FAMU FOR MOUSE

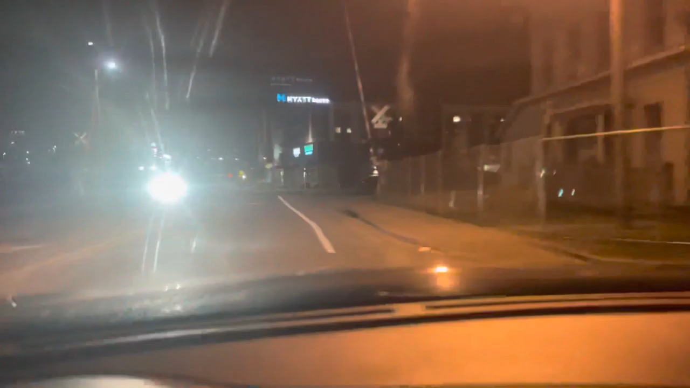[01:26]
TJ Maxx or something. But I'm not gonna be here that much longer. I was here for a meeting with the governor's office. So, again, just left one light away. At the roundabout, make a U-turn. And, Florida State FAMU campus starts.
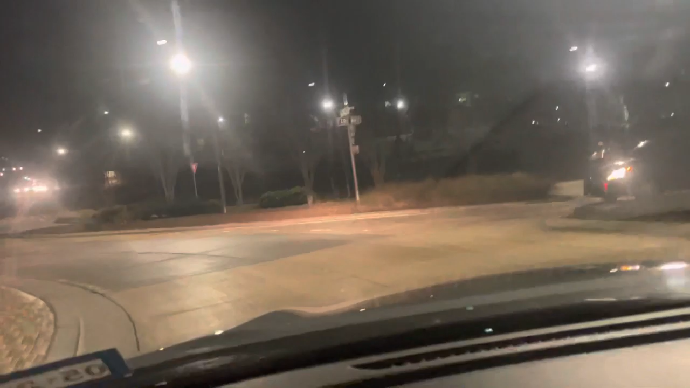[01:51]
So, that's how close you are to the campus. They're really close. And then I'm going to drive a quick loop, show you some of the buildings.
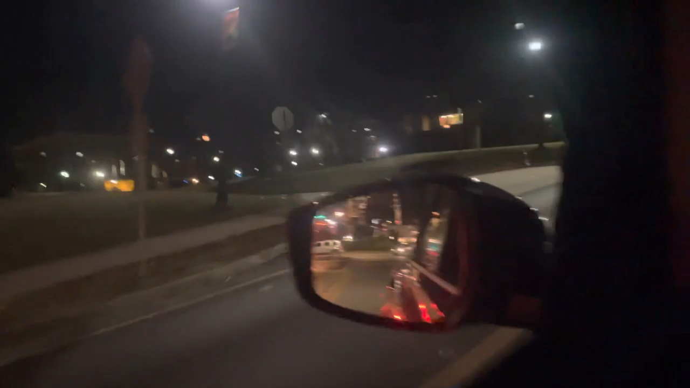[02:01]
Like, these are some of your buildings. Turn right on Robert and Freddie Perkins Way.